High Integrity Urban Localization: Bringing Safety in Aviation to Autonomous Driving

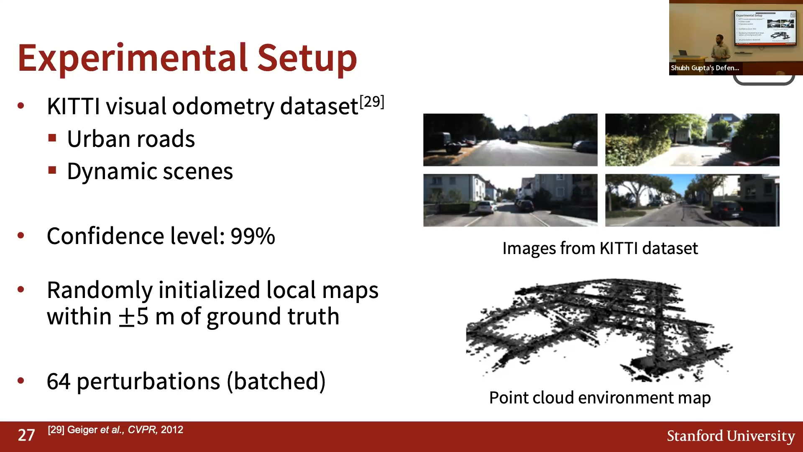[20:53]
For evaluating our protection levels, we use 64 perturbations that are evaluated in a single batch pass of the neural network for computational efficiency. So first, I'll talk about the horizontal protection level performance, where we estimate protection levels both along the lateral direction and the longitudinal direction of the vehicle's motion,